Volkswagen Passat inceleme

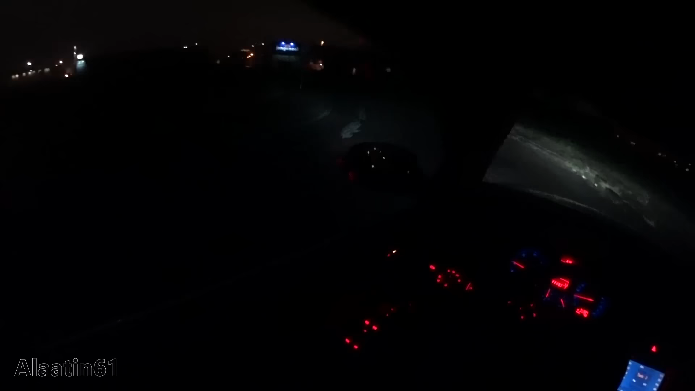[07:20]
Far grubunun içinde arasında bir lamba yanıyor. Bu da keskin virajları aydınlatıyor.